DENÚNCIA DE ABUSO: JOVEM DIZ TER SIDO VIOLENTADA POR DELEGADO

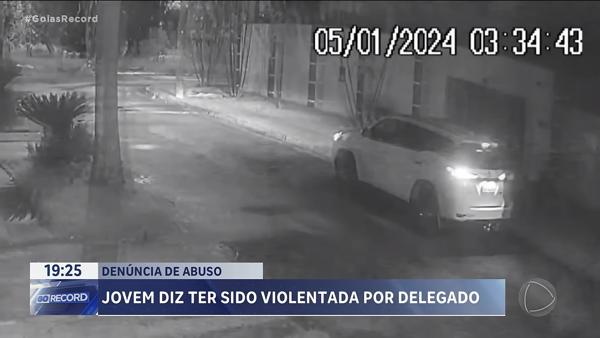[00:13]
É ela que aparece completamente nua nessas imagens de câmeras de segurança gravadas na última sexta-feira, às 3 horas e 34 minutos da madrugada.